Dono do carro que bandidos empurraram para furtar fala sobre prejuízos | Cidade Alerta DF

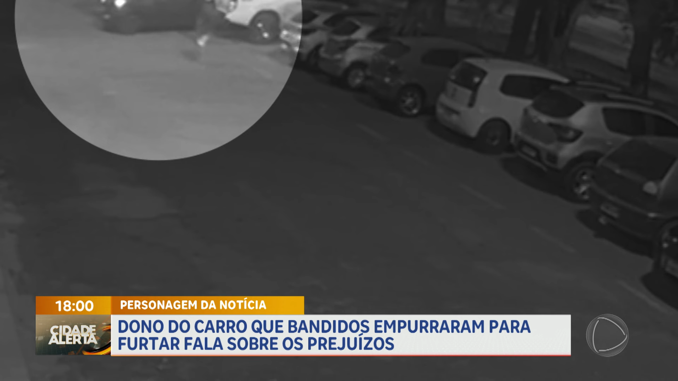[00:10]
A cena, ela é inusitada. No primeiro momento, você vai ver aí. Você até pensa que são amigos ajudando um motorista que ficou no prego. Mas não é nada disso. A imagem mostra e você vai ver, você vai ver já já, não é? Essa aí não é a melhor imagem. Essa é a imagem boa.